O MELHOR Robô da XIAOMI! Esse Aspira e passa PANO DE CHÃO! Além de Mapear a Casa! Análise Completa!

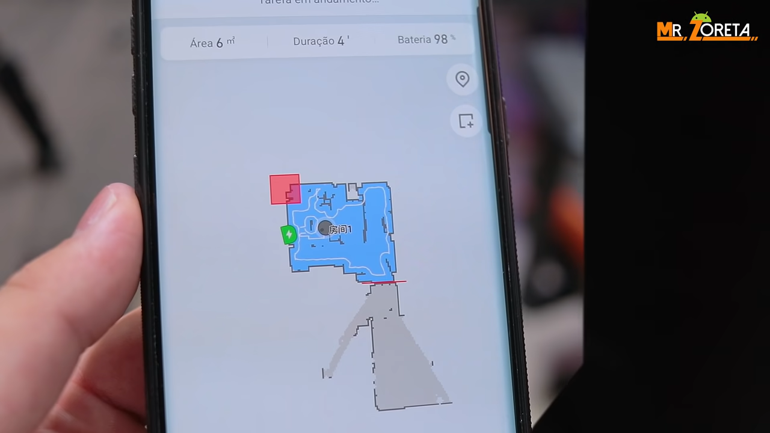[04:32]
O que esse sensor faz, eu vou mostrar para vocês melhor ao decorrer do vídeo, mas ele consegue ver a sua casa inteira, ver onde você tem um sofá,
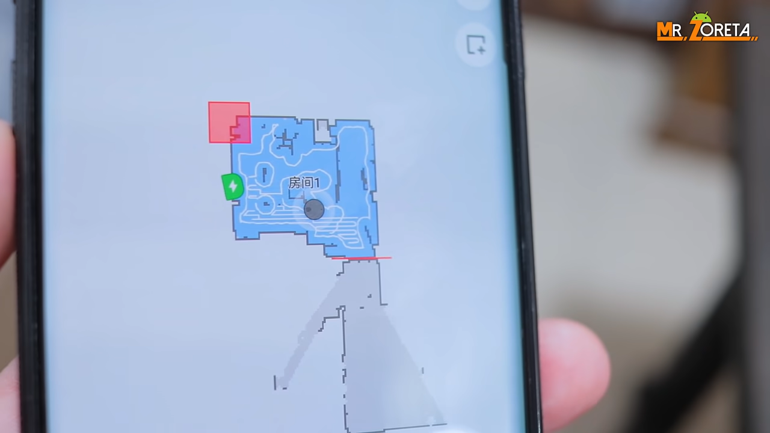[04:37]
ver onde você tem uma parede, e dessa forma ele consegue calcular e aspirar literalmente tudo.